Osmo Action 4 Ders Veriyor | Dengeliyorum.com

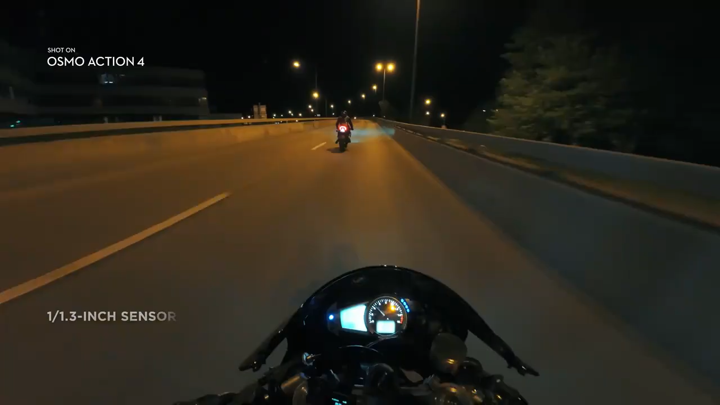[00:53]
when the Sun goes down the action doesn't stop enhanced low-light imaging performance gives you night footage that's clear and ultra immersive